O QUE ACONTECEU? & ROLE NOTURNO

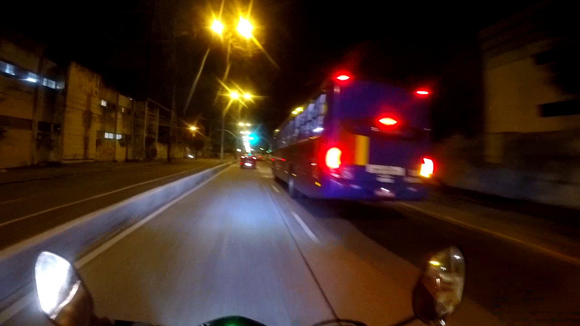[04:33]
É, eu vou ter que entrar. Tem alguém ali, ó.
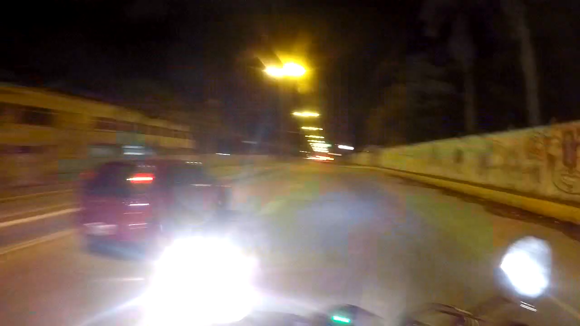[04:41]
Tem alguém ali. Buzinando. Vamos entrar agora. Direto não vai dar. Porra foi essa?
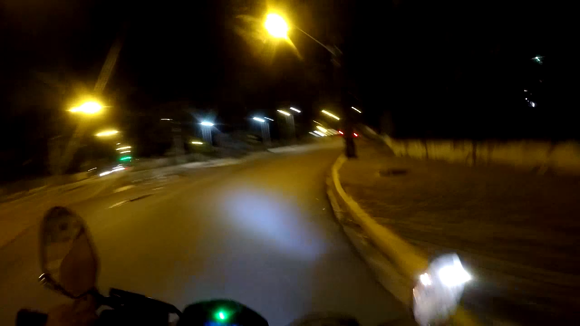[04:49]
De novo, ainda vamos fazer o retorno agora pra pegar a cabugá. Esse entrou em choque. truck ali, mano.
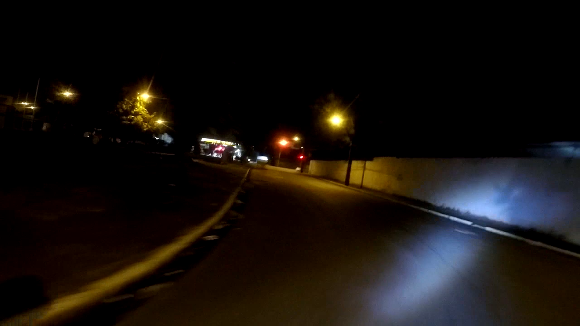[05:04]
Você é louco.
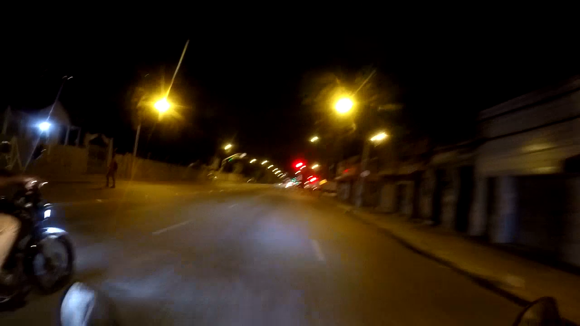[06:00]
E aí, suave? Ó, lá na frente a gente nós entra ali, ó. Ó, lá na frente a gente entra, viu?
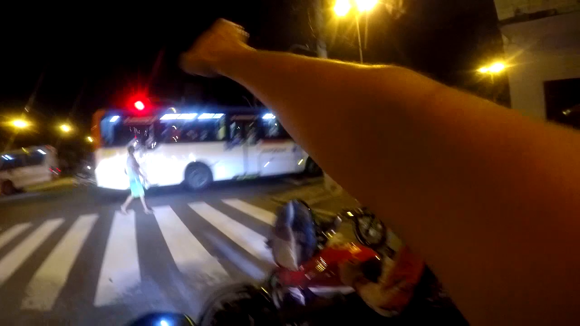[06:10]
Lá na frente ali, ó, a gente entra pra lá. Meu boy, boa! Opa da puta!
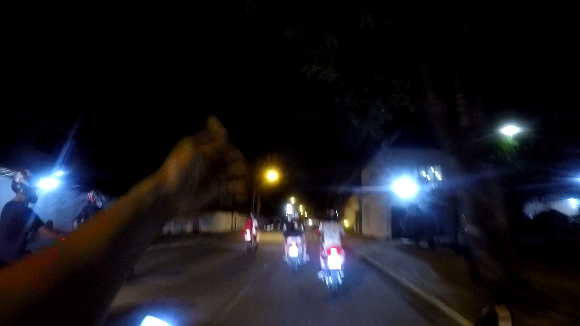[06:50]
A 71 aí, mano, não empina nessa rua, pelo amor de Deus.
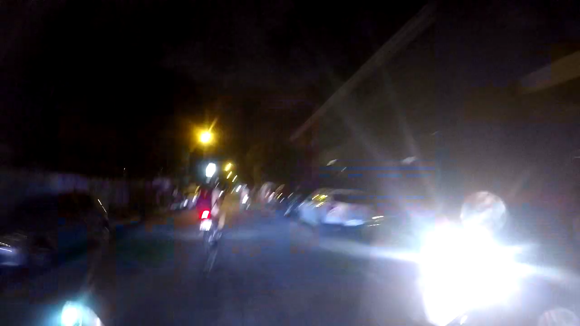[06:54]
A 71 aqui, tio. 71 aí, moleque.
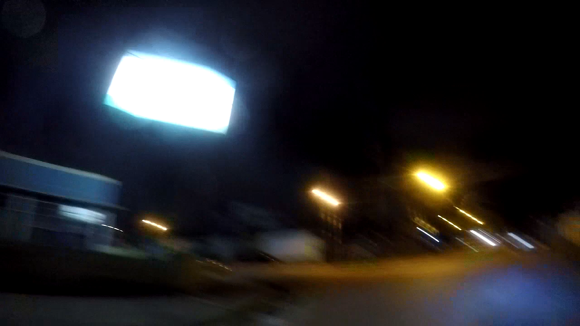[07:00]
Você é louco, mano.
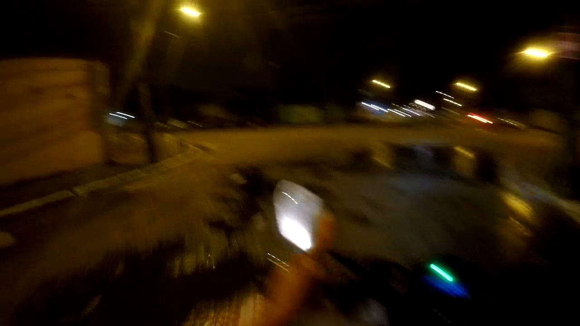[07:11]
Vamos entrar aqui agora, mano. Tem que estar guiando os caras, tá ligado? Pra não dar em merda. Vamos entrar aqui agora. Vixe Maria, vai pra lá.
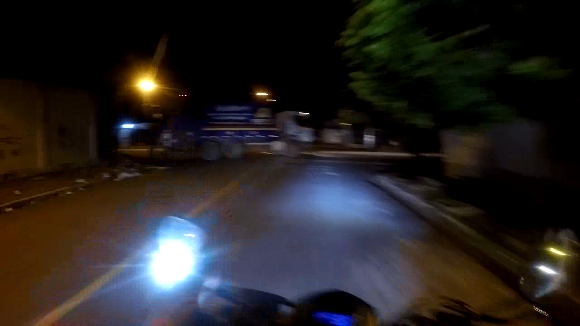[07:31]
Desculpa aí, mano, tá calado que tem que tá guiando a... Ó, tem que... vem carro aí, ó. Ô, ô, ô.
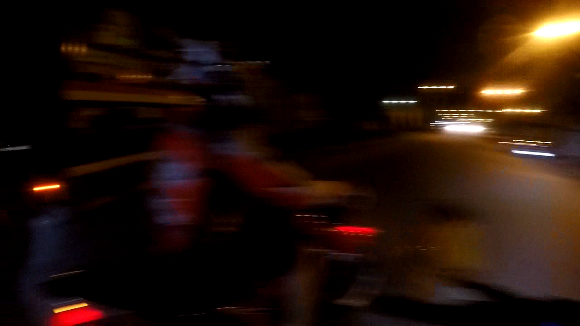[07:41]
Pode vir, pode vir. É aqui, aqui, aqui, ó.
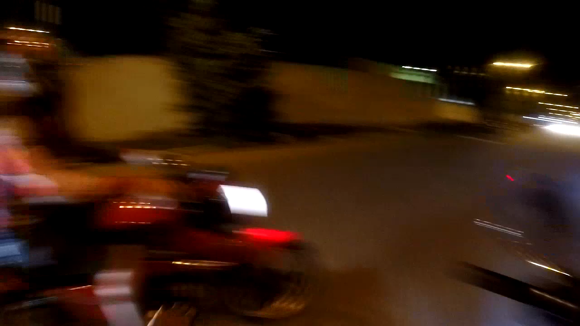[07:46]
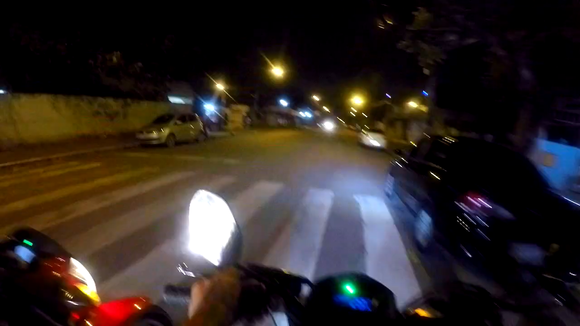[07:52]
Pode encostar as motos. Cabe mais duas aqui, ó. Pegar um cara de sua cadeira. Apareceu mais motos, mano.